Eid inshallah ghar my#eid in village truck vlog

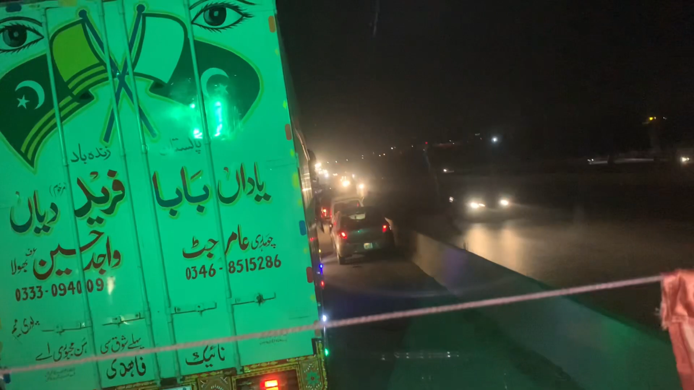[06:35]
क्योंकि ईद के दिन भी है तो रश ज्यादा होते हैं। इधर हमारे वहाँ पे दो घंटे रोड बिल्कुल ब्लॉक है जी।